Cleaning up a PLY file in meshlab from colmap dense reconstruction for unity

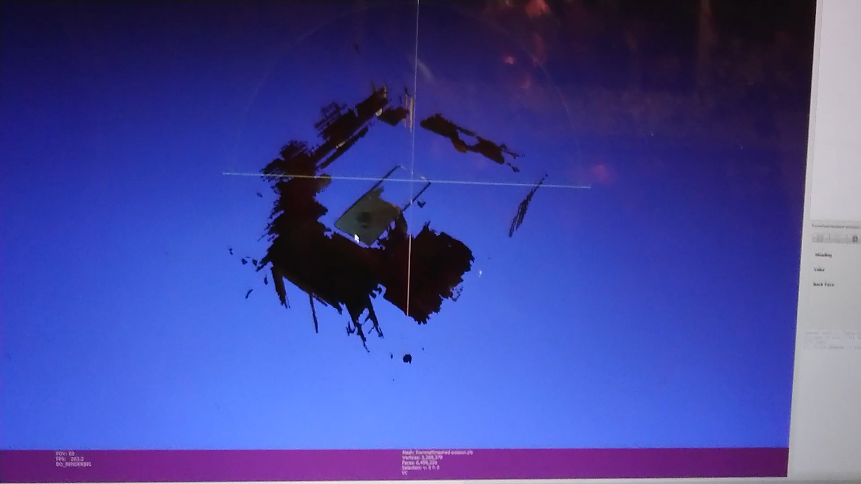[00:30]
And there's our whole model, and I'm just really surprised how well it gets to the living room and stuff.
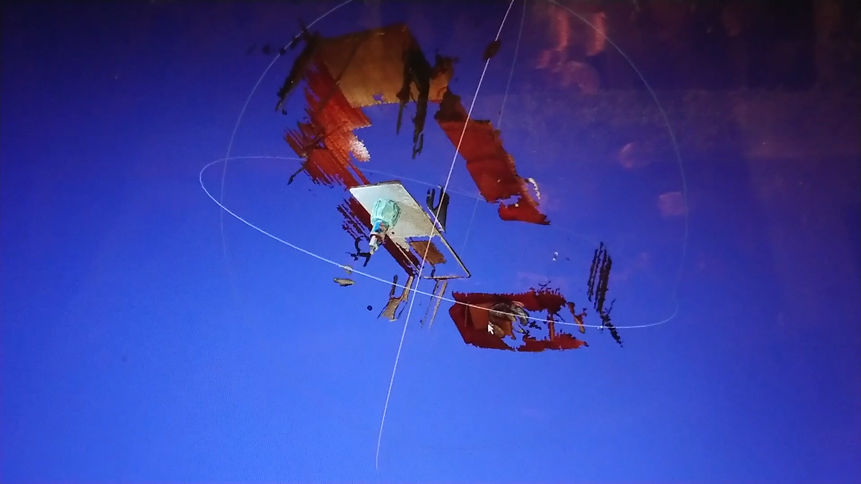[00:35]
So we got all this stuff and we just want that cake.
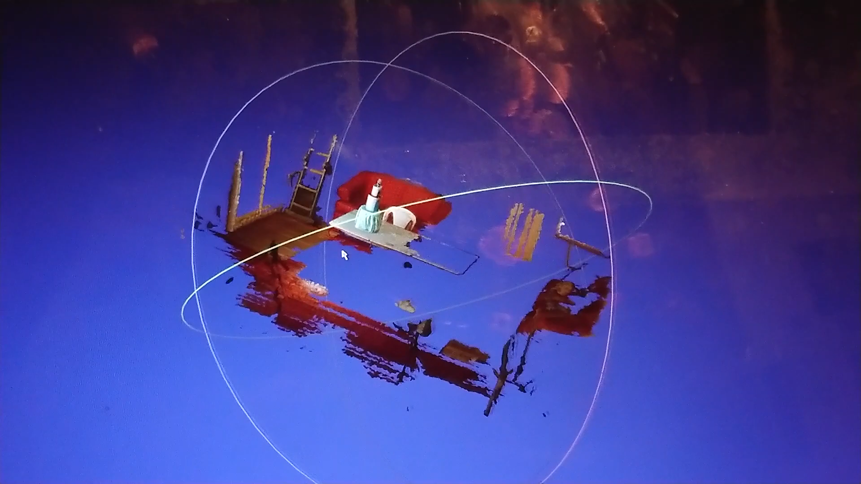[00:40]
So I can zoom in,
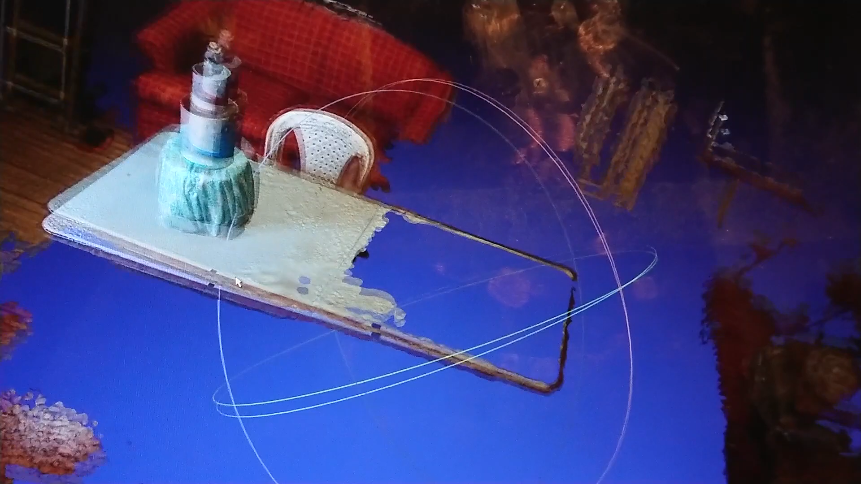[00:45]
kind of get over to this cake part that we want. Now, this program's kind of janky, and so it took me for a while to realize that sometimes like your selections just disappear, but they're still selected.
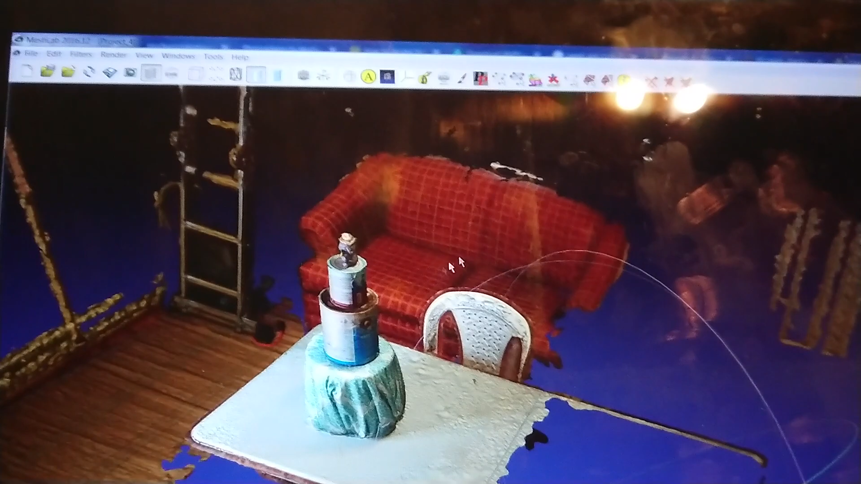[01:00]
So anyway, here's what I did. I go to select vertex clusters.
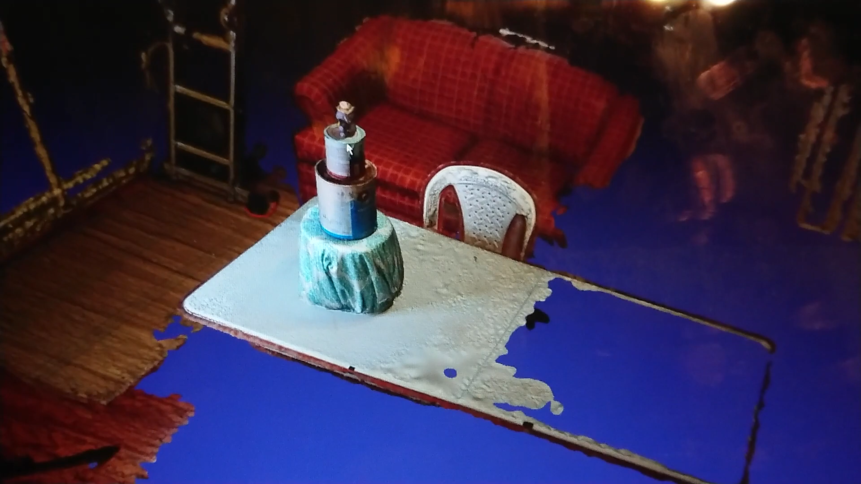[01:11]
I click on here somewhere, and then I can start dragging.
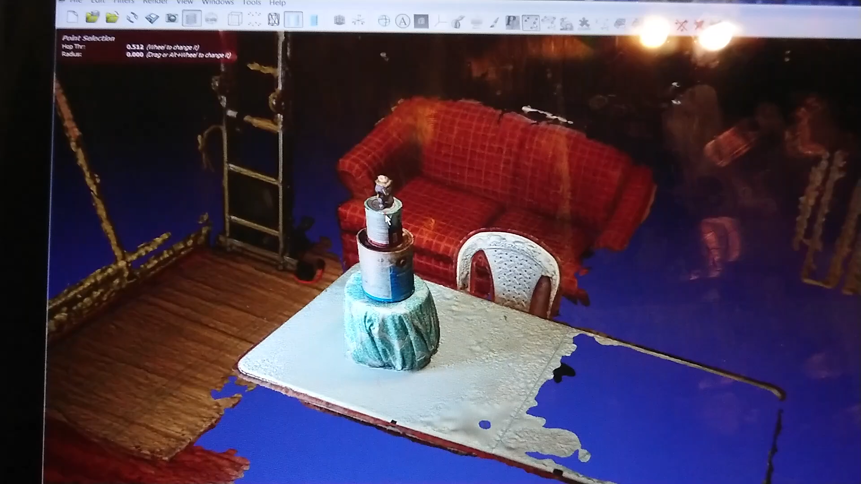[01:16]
It takes a second sometimes, or sometimes it just takes you to do it twice. Okay,
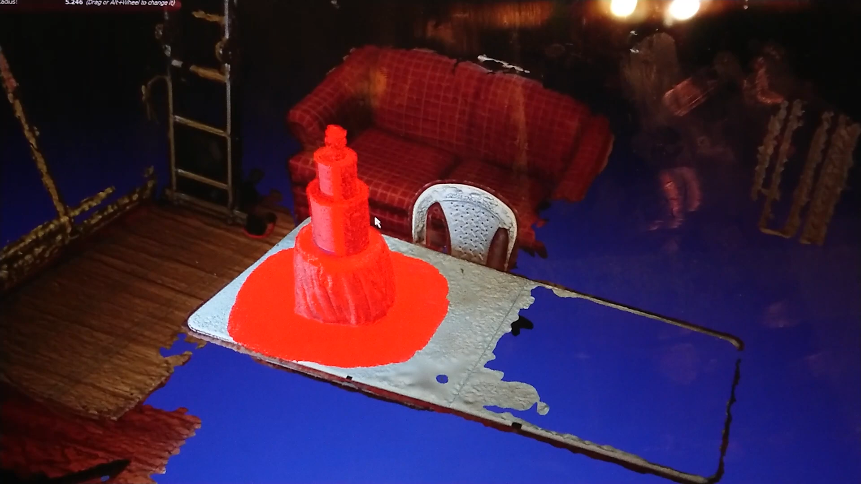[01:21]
so then I can drag it and it starts infecting stuff that's nearby with our selection of what we want.
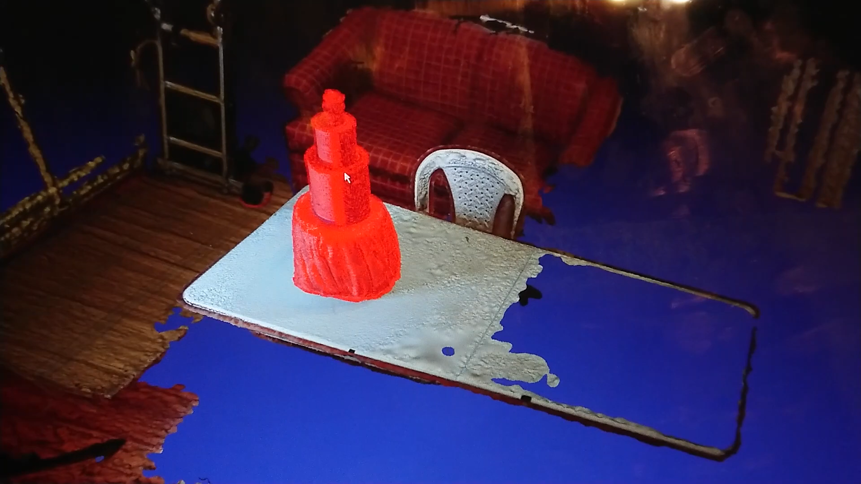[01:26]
So I'm going to go maybe down like this, and then we can always chop off the bottom if we want.
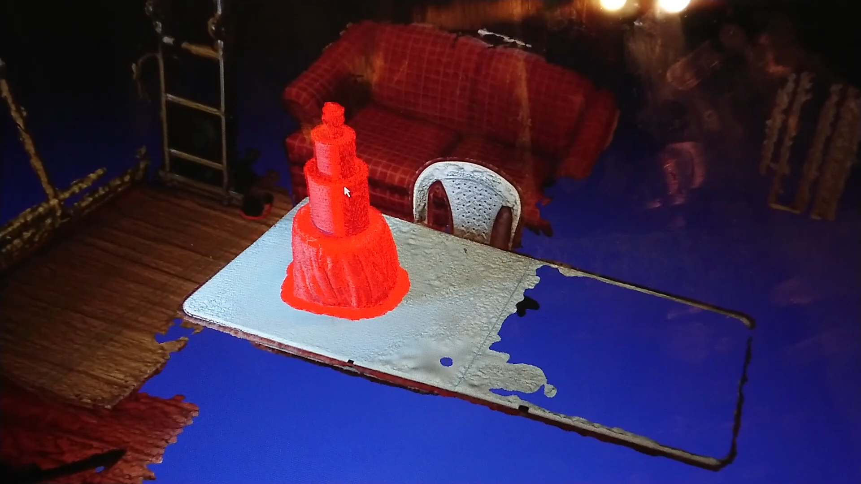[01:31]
But so I'm going to, yeah, just go around a little like that.
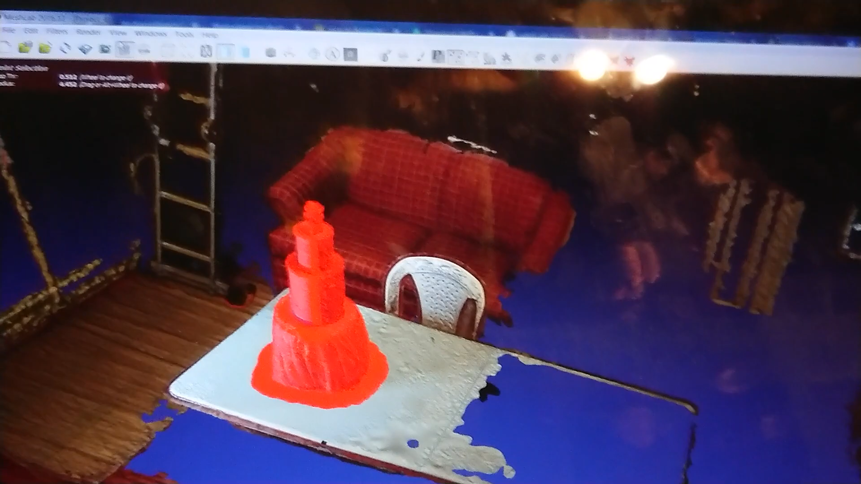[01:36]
Then, I go up to render, or no, I go to filters.
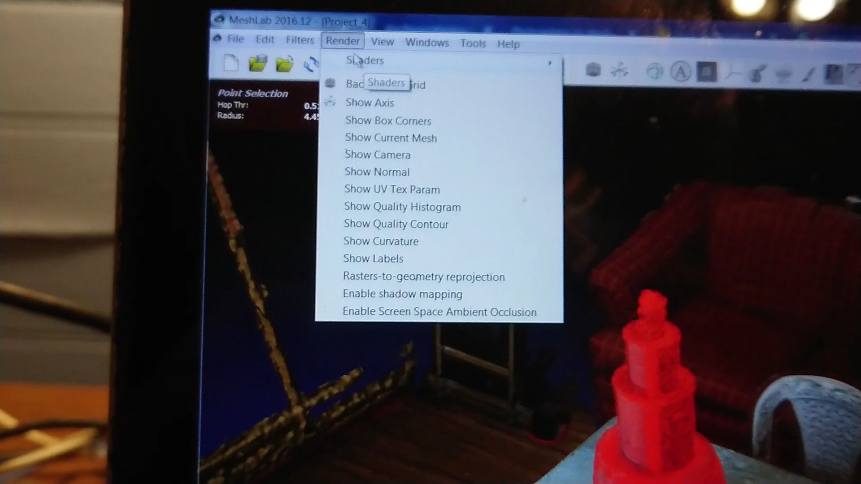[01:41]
And then I go to selection, and I go to invert selection.
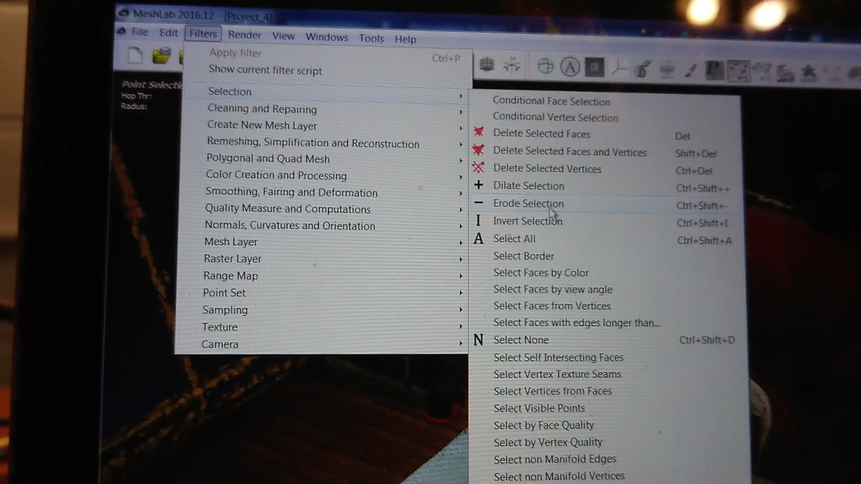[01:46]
And now it all disappeared there, but that's okay.
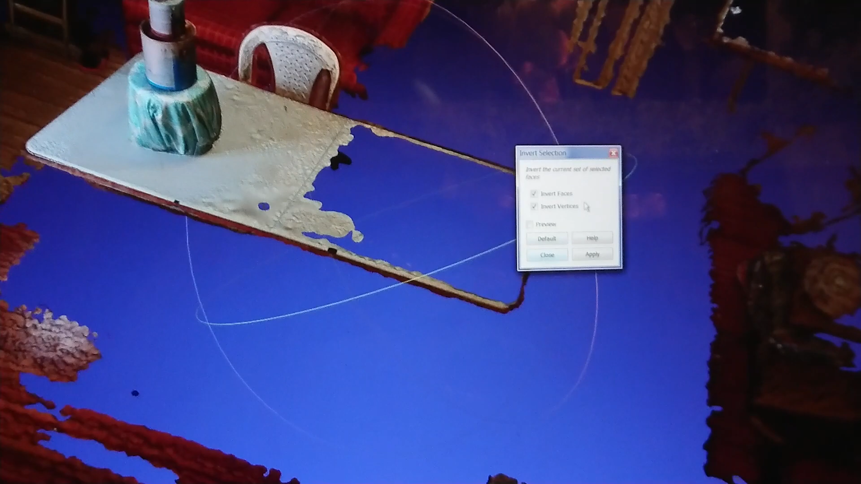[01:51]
Then you got to click on preview. But one thing I realized was it would not do anything if I had faces selected. So I have to just click invert vertices. So now it's getting everything that's not our choice cake.
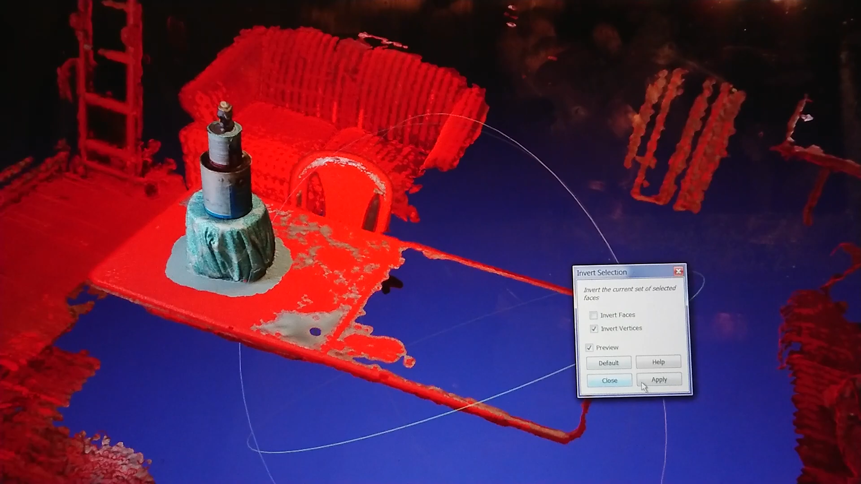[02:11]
Then I have to hit apply, and it just kind of hangs out there and doesn't really seem like it necessarily did anything.
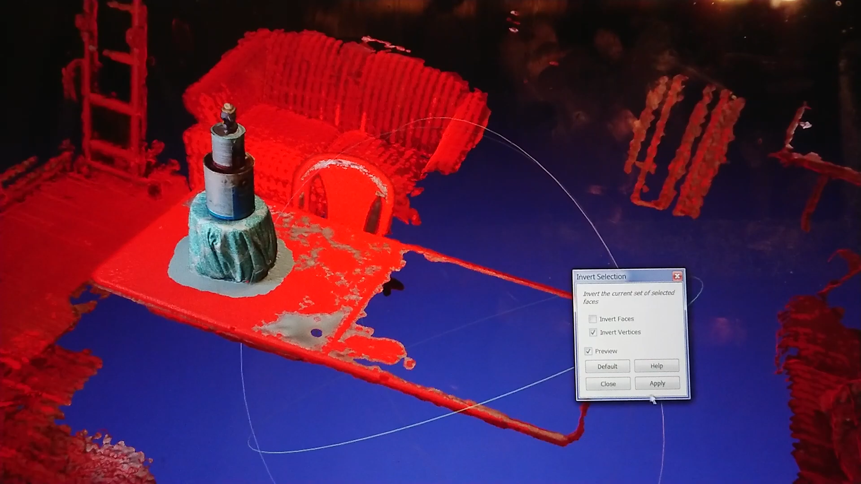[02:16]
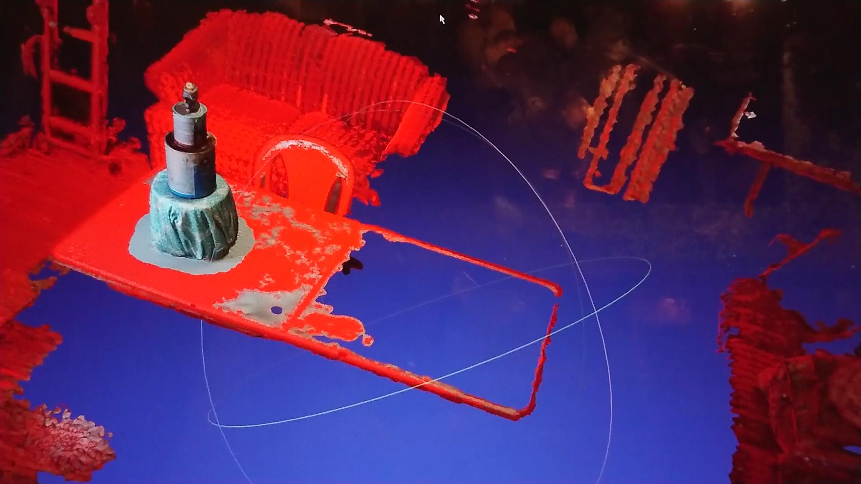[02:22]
But then I close this, and then you have to hit this one, this triangle to kill stuff.
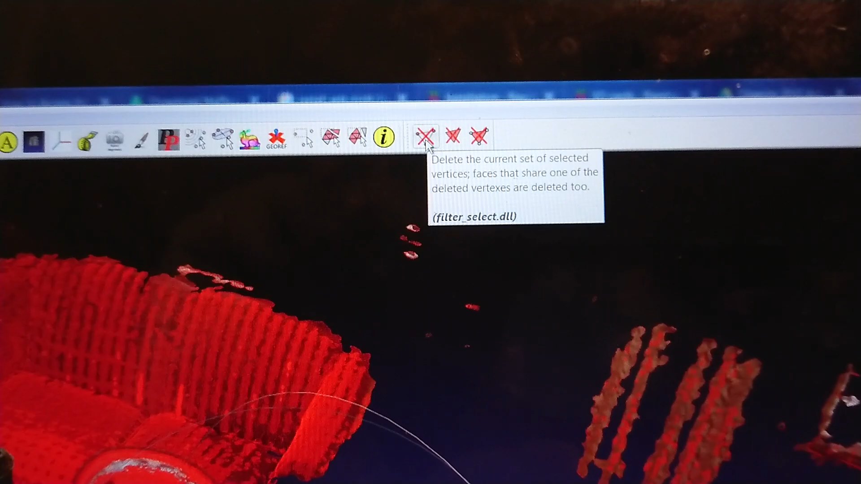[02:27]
Don't hit the other ones, because then it just breaks stuff.
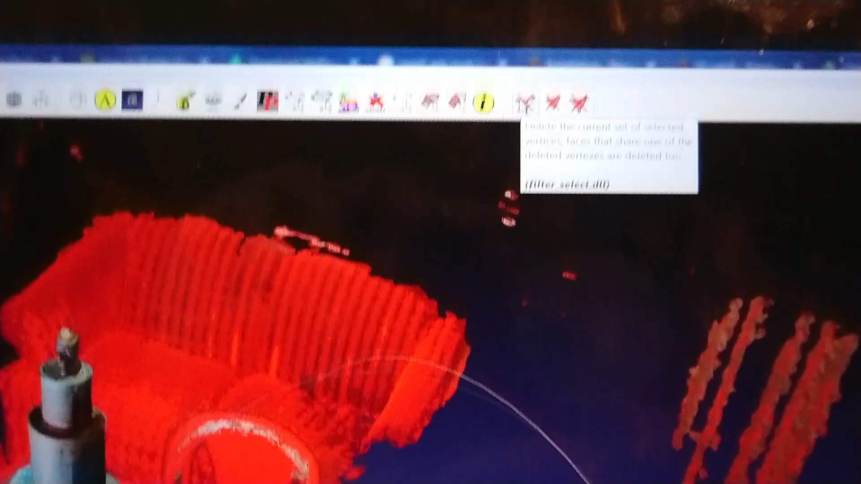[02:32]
But I'm pretty sure it's this one. Boom. Kill that. Yes.